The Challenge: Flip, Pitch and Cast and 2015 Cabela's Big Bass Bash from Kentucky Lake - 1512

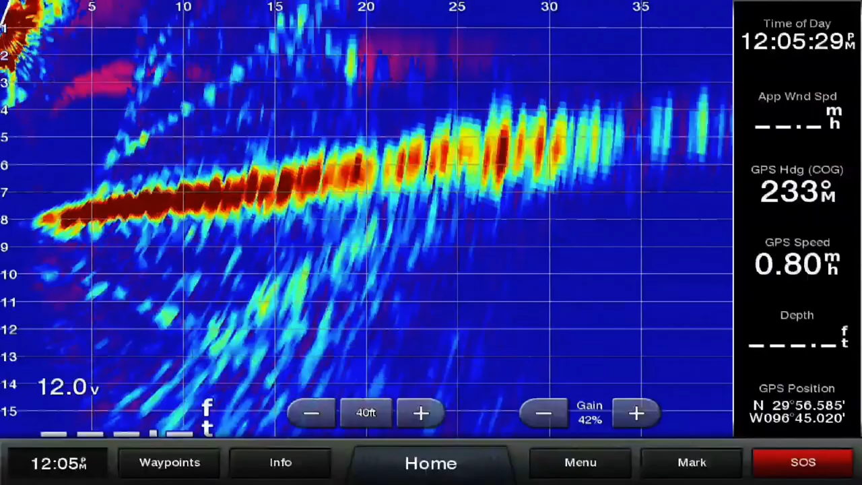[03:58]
Check out the all-new Garmin Panoptix all-seeing sonar.
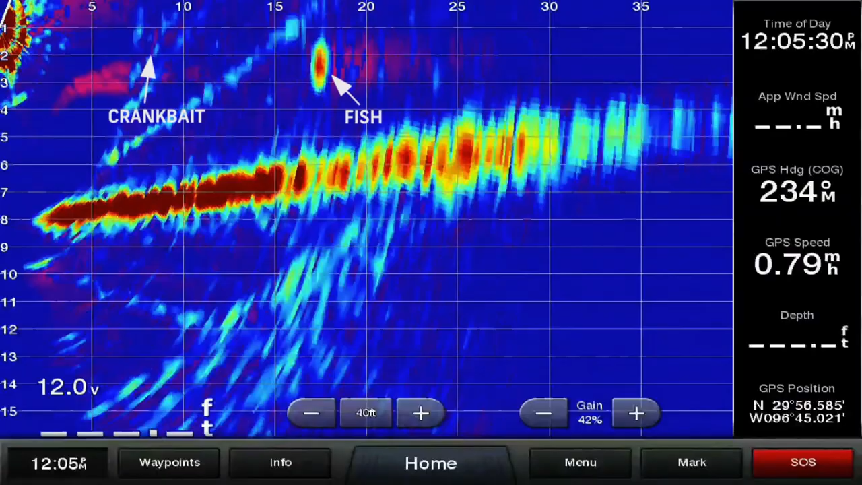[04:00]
There's nothing like it on the market.
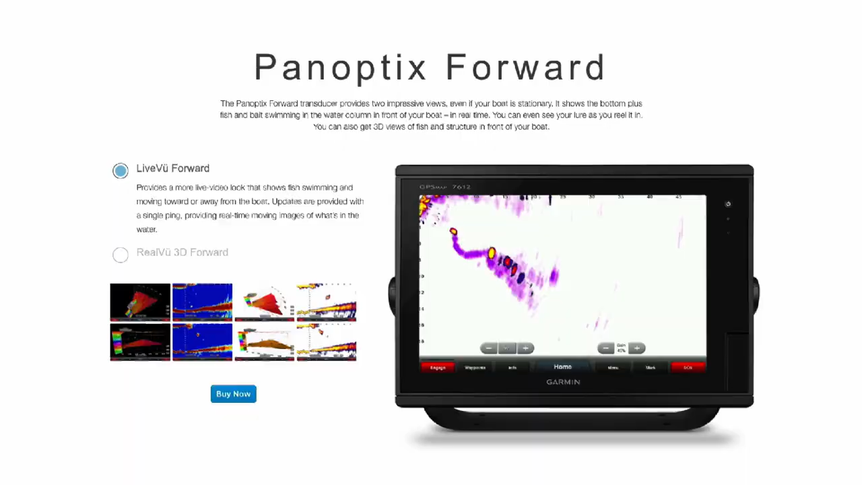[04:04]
It will change the way you fish. To learn more about Garmin Panoptix, visit Garmin.com.